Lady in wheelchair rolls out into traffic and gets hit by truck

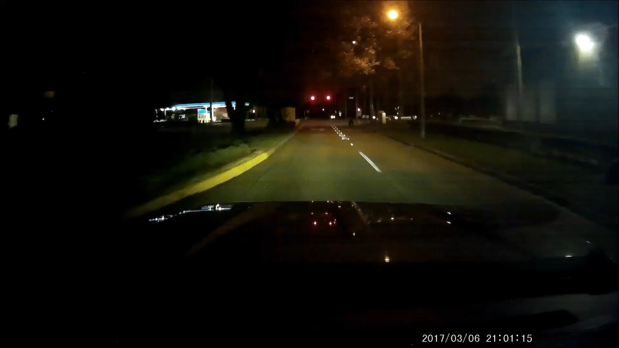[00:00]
You know where the chase is, right? Yo. Okay, cool. Oh my god, dude! Like, I don't think that's legal, bro. Oh, what? Whoa.
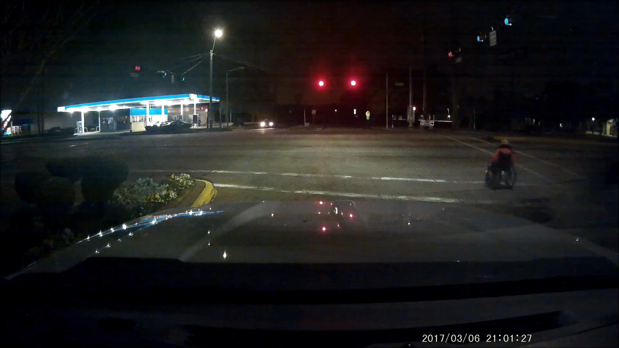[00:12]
Why is she... Are you fucking serious? Dude, why is she looking that way? There's cars! Holy fucking shit! Holy fucking shit! Oh, dude. Oh my fucking god! Dude, oh, she's gonna get hit by a fucking truck! Oh god. Are you fucking serious? Bro. What the fuck? Oh god. Bro, what the fuck? Oh god. Oh god. Dude, why is she crossing like shit? That? What in the shit? Bro! Fucking... Dude! I'm fucking crazy! Look, she's gone! She's gone! Oh look, no! Look, it's a green light! Oh no! Oh, oh no!
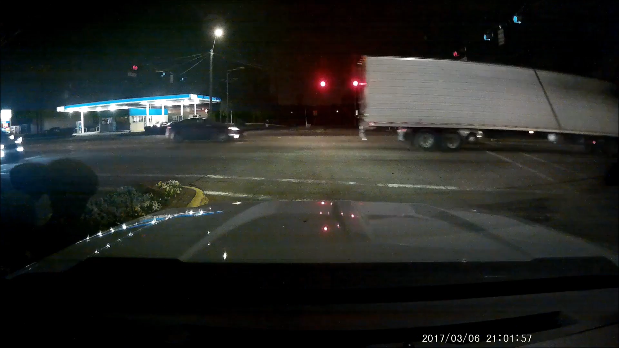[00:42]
Look! She don't give a fuck, what bro! What the fuck? She don't give a fuck! Are you serious? Oh! Oh fuck! Oh my fucking god! That shit, oh bro. My fucking god, my dash camera totally got it! Oh holy god. Fucking shit! Holy Why fucking would shit! She go? It's fucking no Holy no. fucking shit! Holy fucking shit! Dude, did holy you see fucking that? Holy fucking shit! Holy fucking that shit. That bitch tried to kill herself. That is the fucking craziest goddamn... No shit. Do we go?